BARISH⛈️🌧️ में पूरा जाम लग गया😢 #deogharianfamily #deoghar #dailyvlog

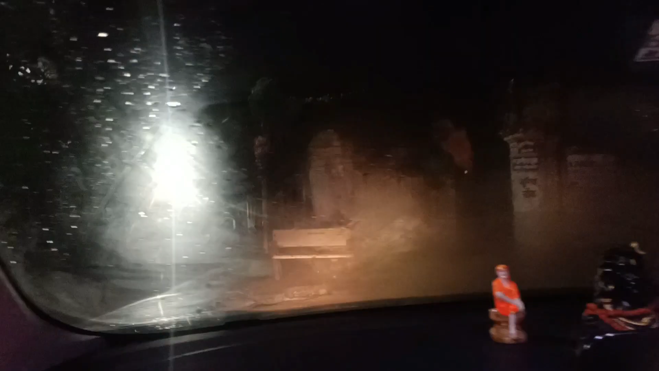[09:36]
फॉग ज्यादा हो रहा है, देख रहे हैं, दो दो कपड़ा दो ना, हम पूछ दे।